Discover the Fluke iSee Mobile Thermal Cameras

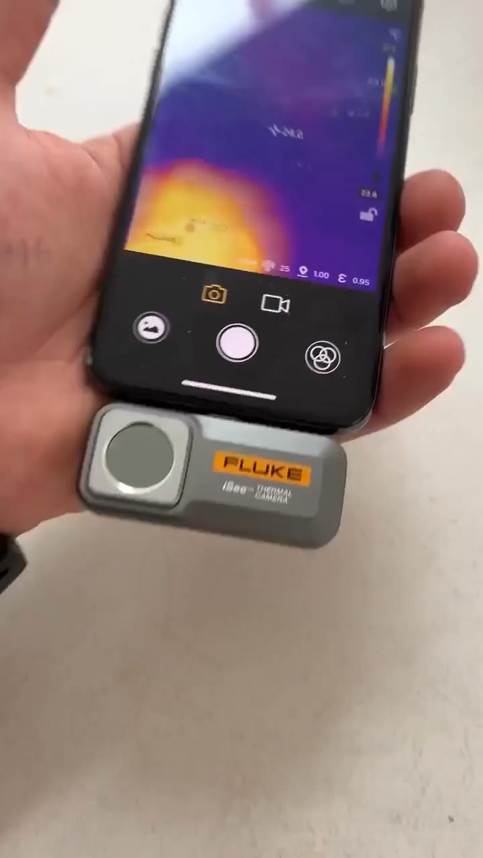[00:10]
And as you can see, we have all the temperatures showing there, you've got 35 there.
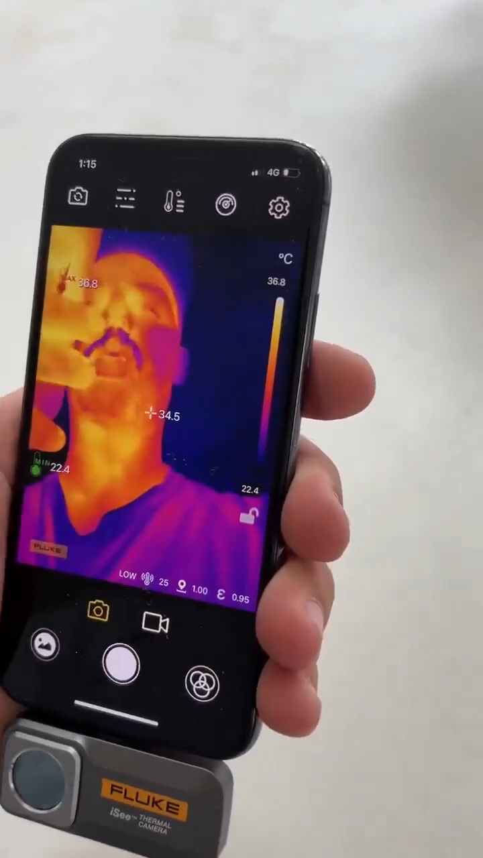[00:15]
On screen: scale top 36.8°C, scale bottom 22.4°C
It'll show you the maximum and the minimum on the screen.
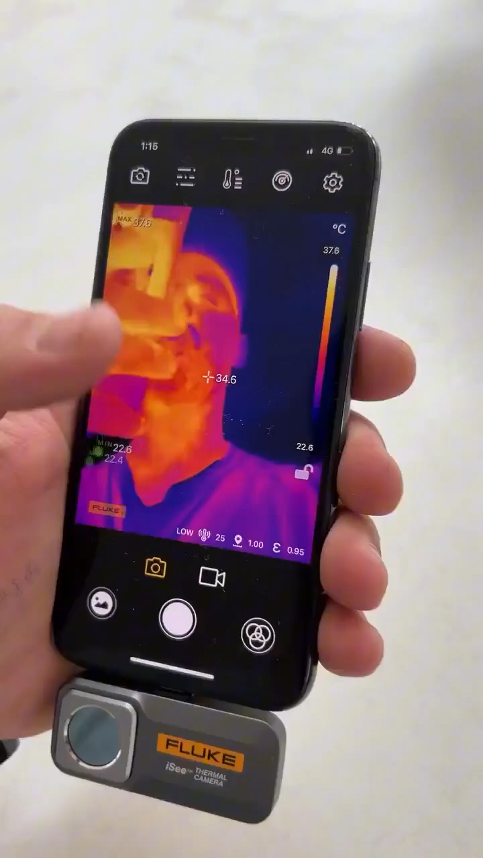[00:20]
On screen: spot 34.6°C, max 37.6°C, scale top 37.6°C, scale bottom 22.6°C
You can change what you want to see.
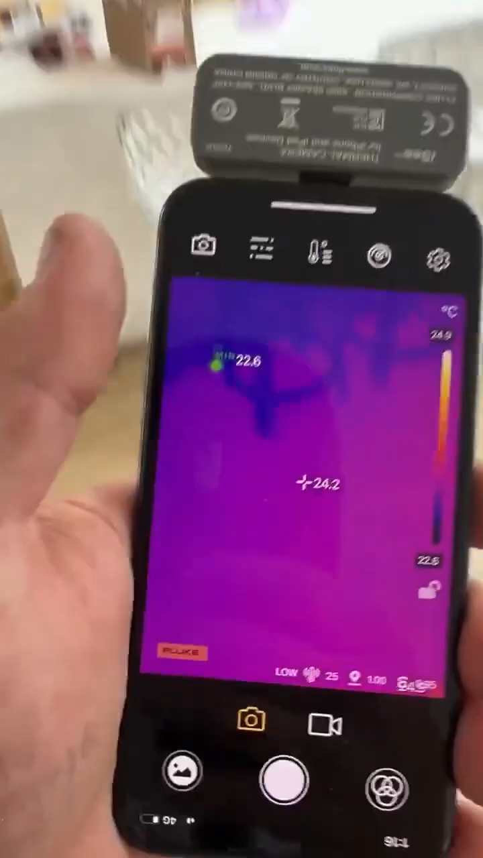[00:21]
On screen: spot 24.2°C, min 22.6°C, scale bottom 22.6°C
And the way I like to use it is upside down, facing the other way, so you can swap it around.
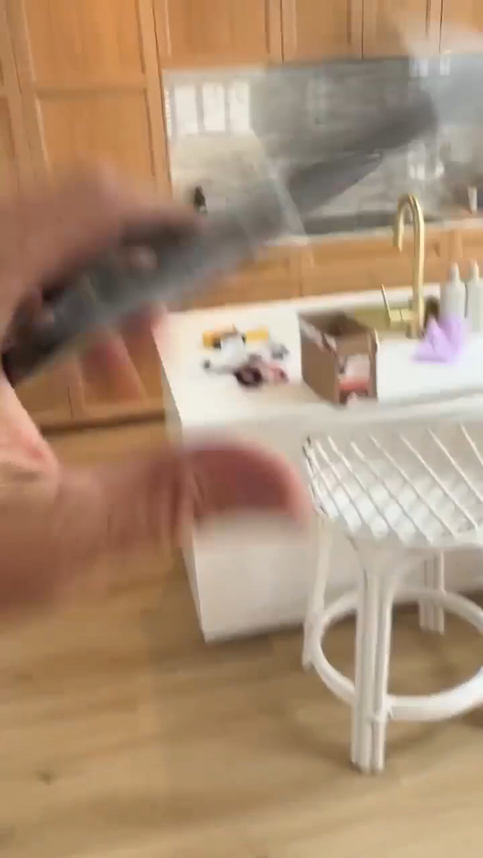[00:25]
And as you can see, it's picking up all those different temperatures.
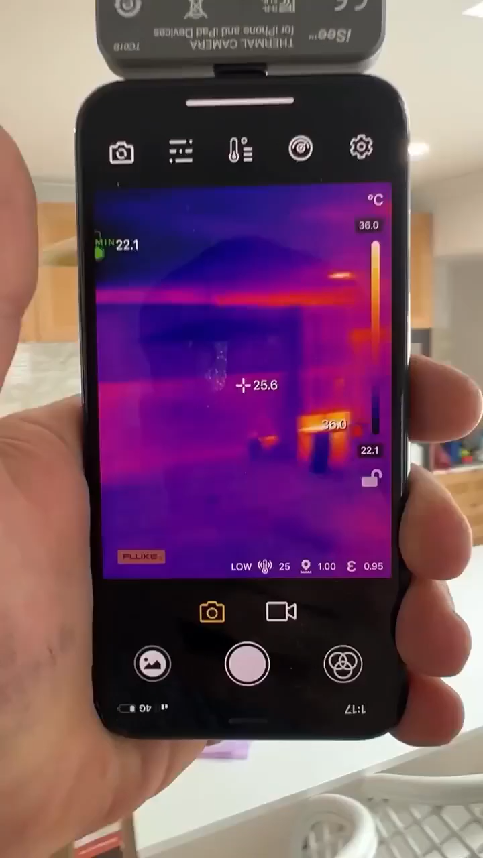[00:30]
On screen: spot 25.6°C, min 22.1°C, scale top 36.0°C, scale bottom 22.1°C
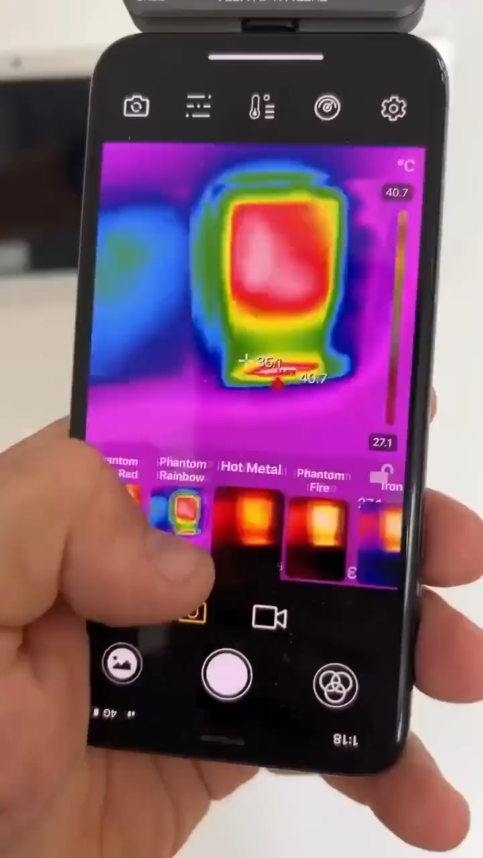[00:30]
On screen: scale top 40.7°C, scale bottom 27.1°C
It has got all the different color palettes. You can see that monitor is sitting at about 40 degrees.
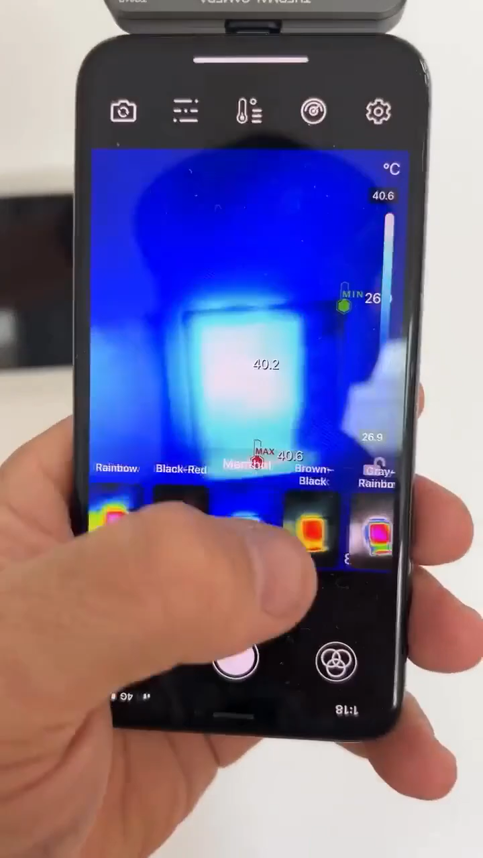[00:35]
On screen: spot 40.2°C, max 40.6°C, scale top 40.6°C, scale bottom 26.9°C
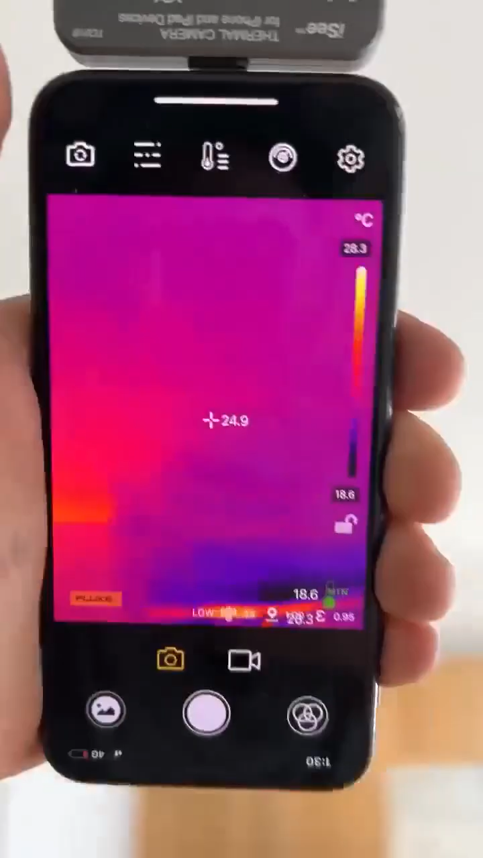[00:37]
On screen: spot 24.9°C, scale top 28.3°C, scale bottom 18.6°C
So I've also used it in the house to look for missing ceiling battens.
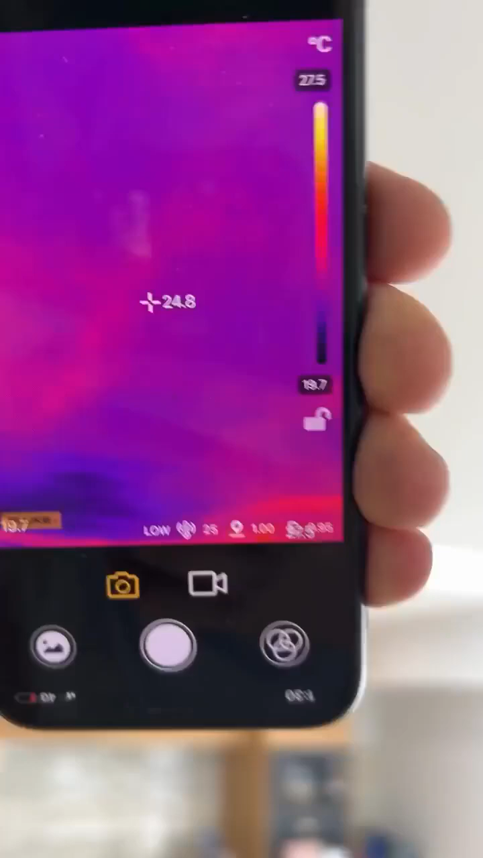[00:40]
On screen: spot 24.8°C, scale top 27.5°C, scale bottom 19.7°C
So you can see there, a few little hot spots around where the battens are. You can see a little bit around that light as well. It'll pick all that up.
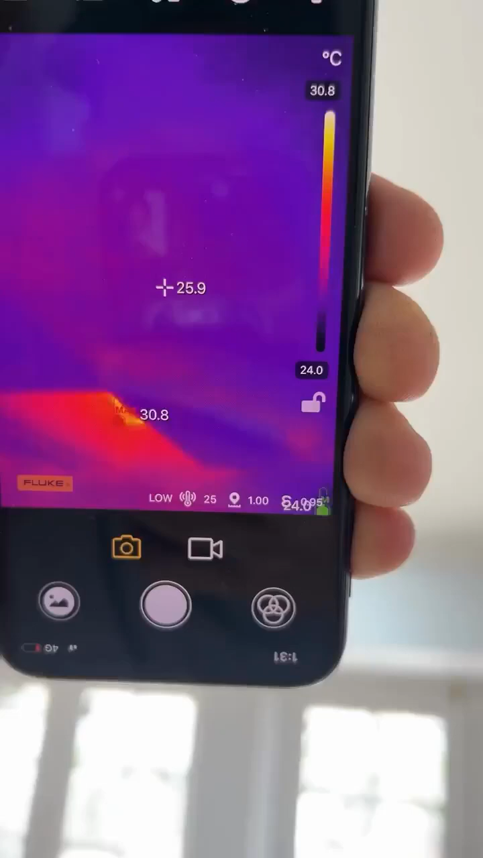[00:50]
On screen: spot 25.9°C, scale top 30.8°C, scale bottom 24.0°C
A little bit there, maybe. It's a little bit warmer. I could probably actually jump up and have a look at that.
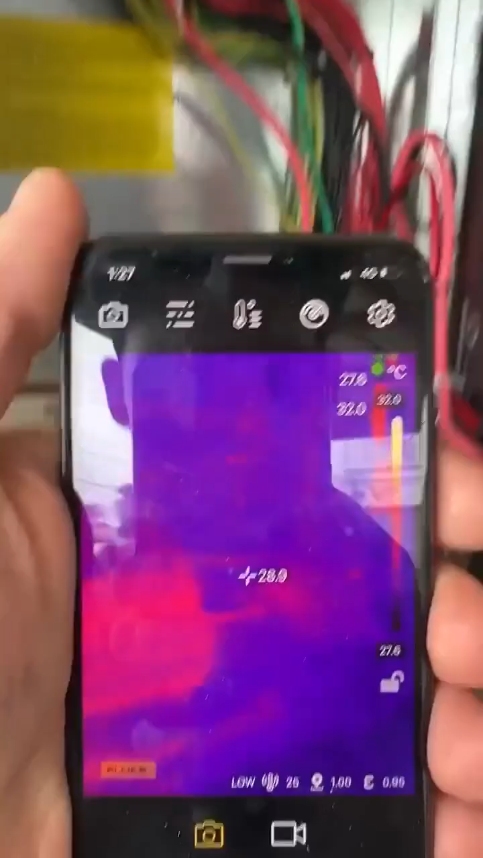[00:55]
Awesome for doing those switchboard audits and checking for hot joints.
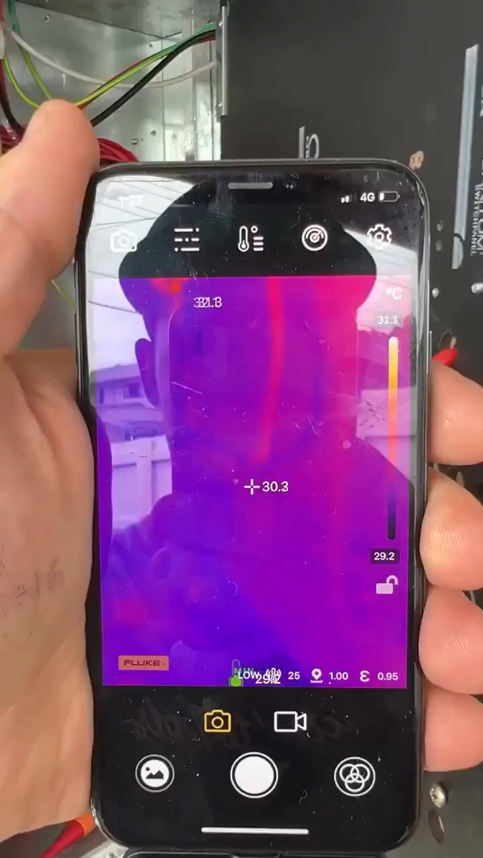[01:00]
On screen: scale bottom 29.2°C
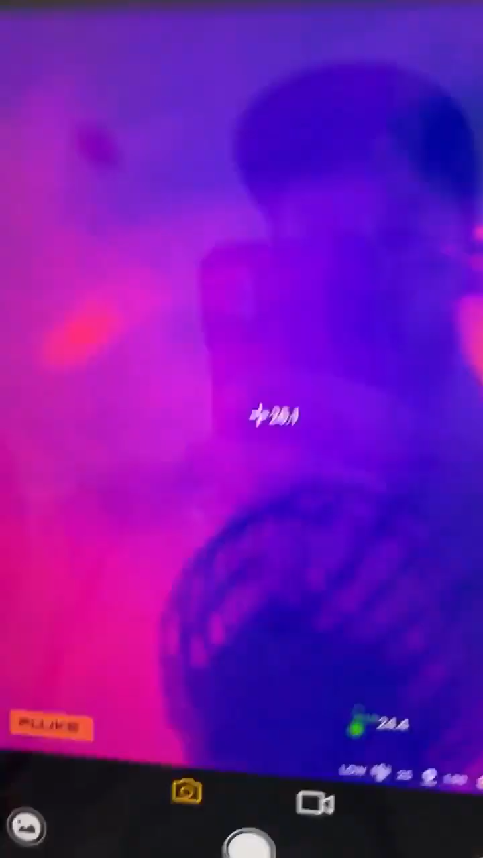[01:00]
It'll pick up your hot water as well. And it'll work on your iPad.